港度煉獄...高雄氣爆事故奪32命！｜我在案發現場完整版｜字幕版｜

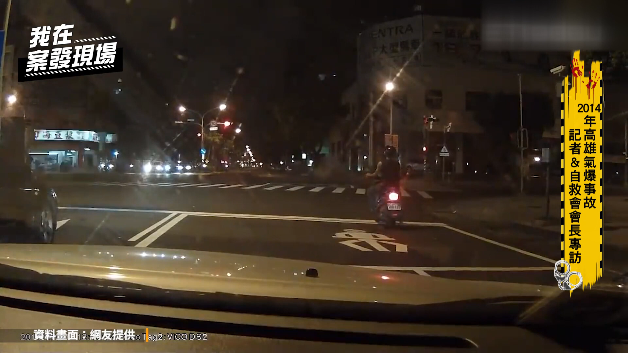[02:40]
你好嗎怎麼樣撞到喔欸沒有前面喔爆炸爆炸旁邊旁邊先走先走我要死聽到當時的整高雄市區喔都在劇烈的搖晃